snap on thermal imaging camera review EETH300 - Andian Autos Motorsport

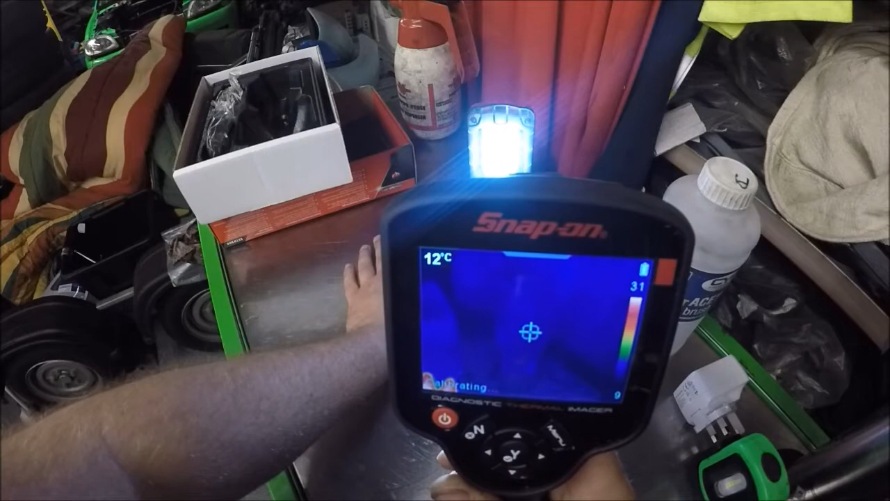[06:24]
On screen: spot 12°C
so its not picking up so I'll turn that one off turn that one on
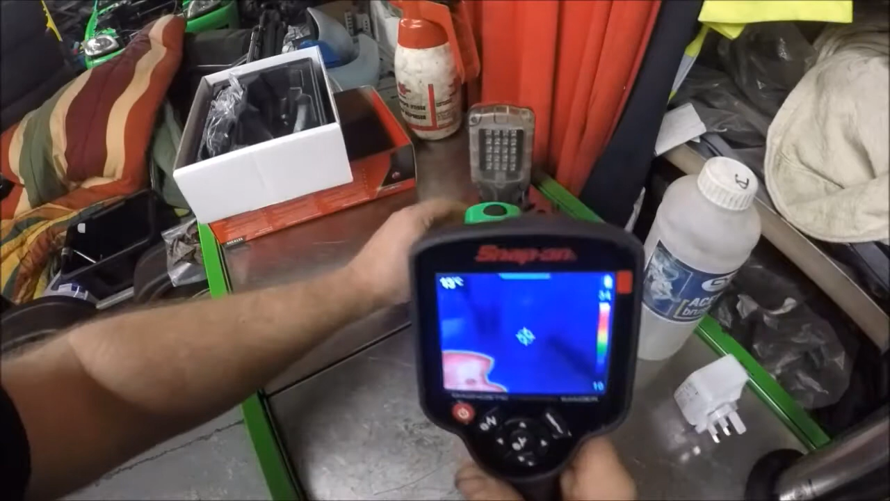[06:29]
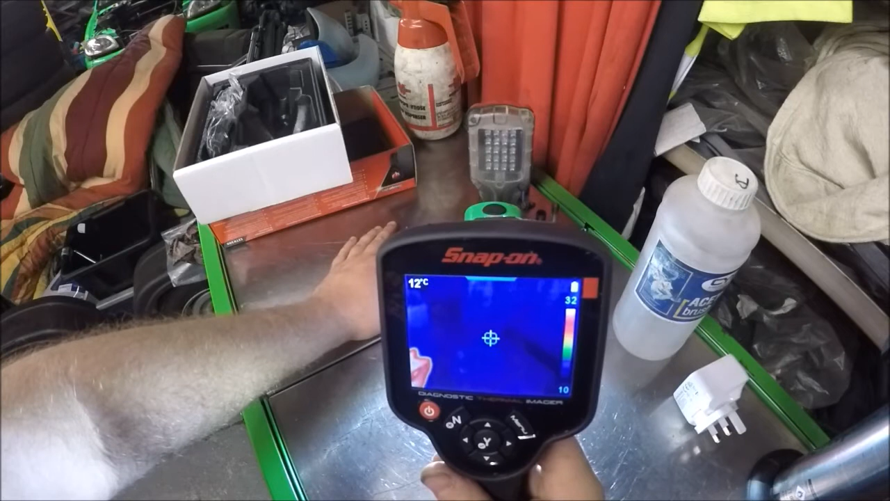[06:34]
On screen: spot 12°C
so it doesn't matter how bright it is
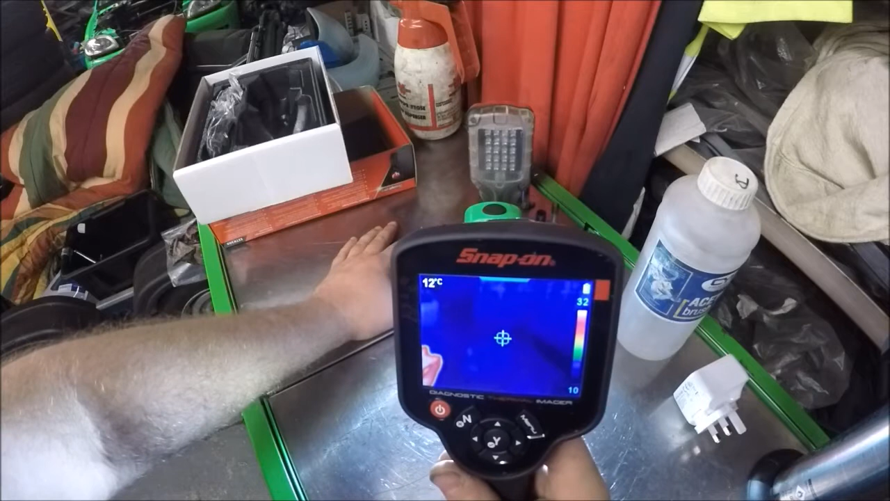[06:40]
if there's no heat there if there's no heat there which is what its picking up on nothing is going to happen
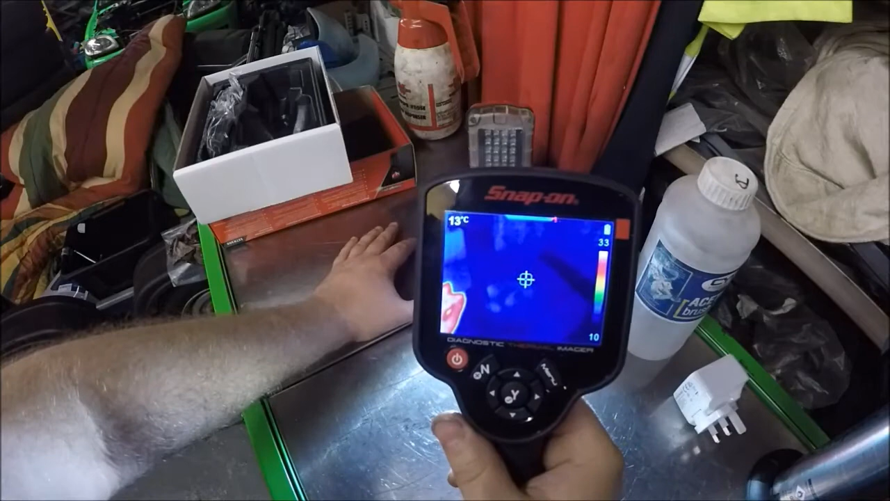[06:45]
On screen: spot 13°C
now if I do this and use the trigger on the back and
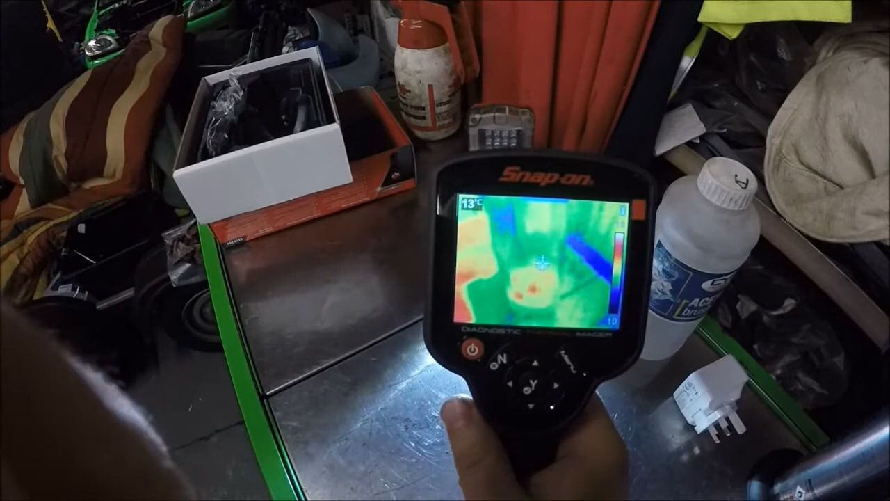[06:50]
put my hand back in and just pull the trigger
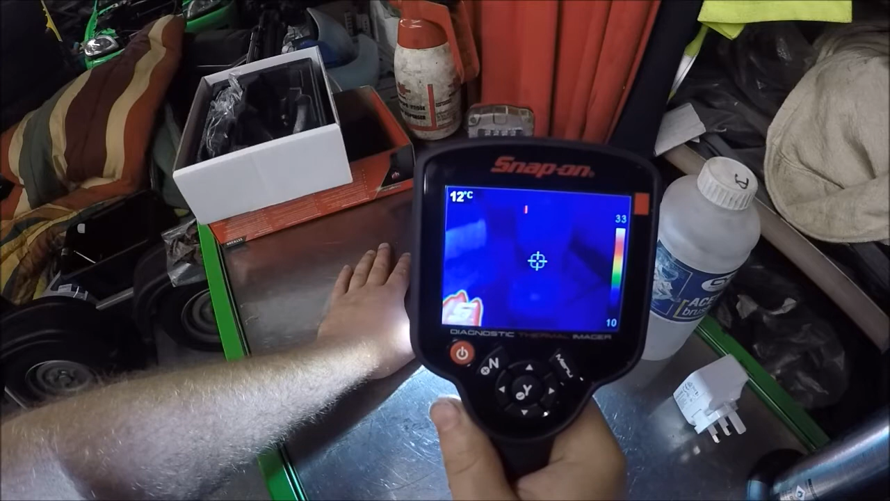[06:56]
its taking a picture there you go now its popped up use the left to go to your pictures great